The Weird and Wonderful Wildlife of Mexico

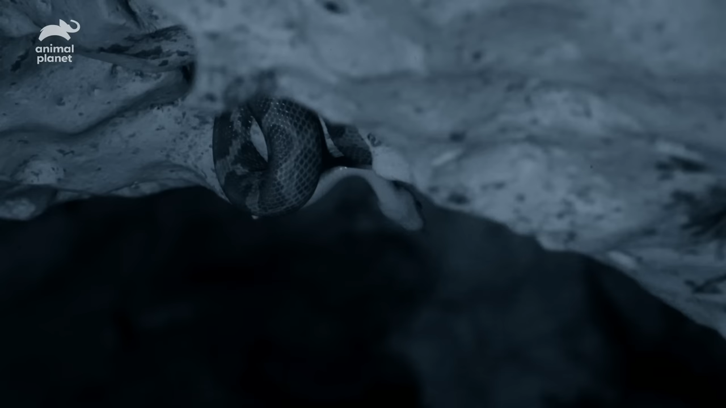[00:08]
Deadly five-foot-long Mexican night snakes that
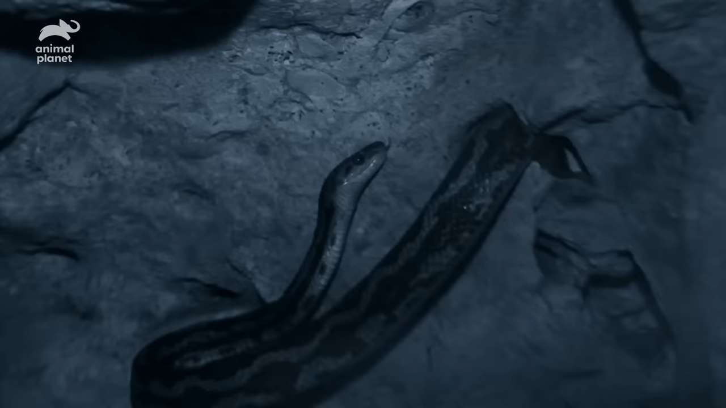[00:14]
normally hide in trees or undergrowth are lying in wait, sometimes for days, to ambush bats.
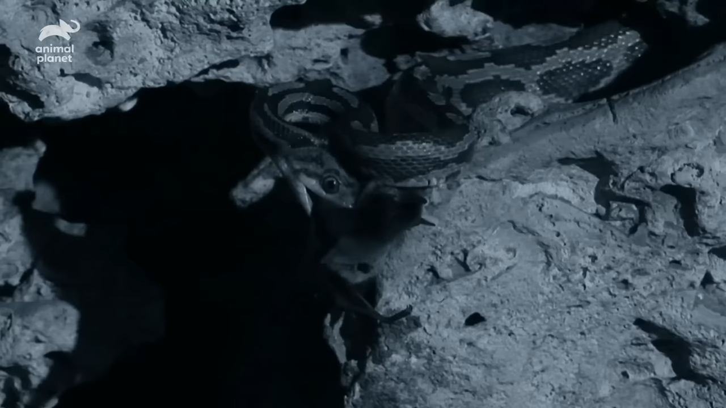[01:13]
Finally, the bat loses the battle.
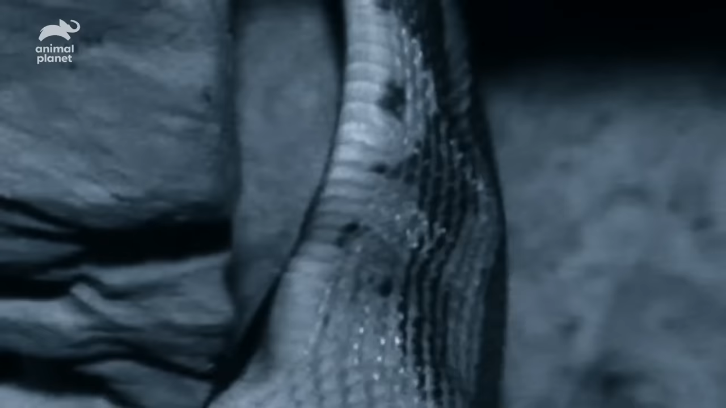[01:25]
The snake won't need to eat for over a week.